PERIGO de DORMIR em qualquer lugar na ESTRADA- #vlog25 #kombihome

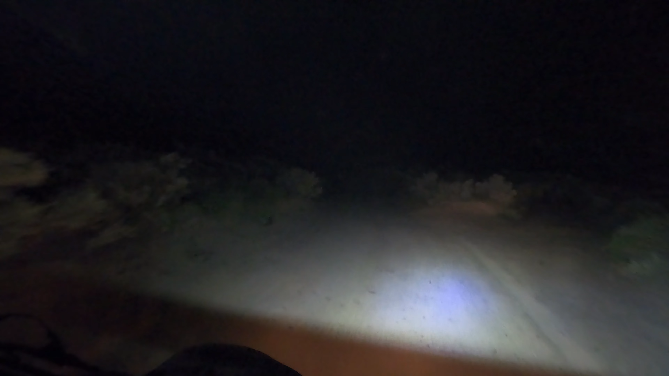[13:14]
É de areia Pode ser areia E aí o carro ator lá Tá um fudido Não, mas aqui tem um carro Caralho É um precipício aqui, mano Vamos olhar andando Não, cuidado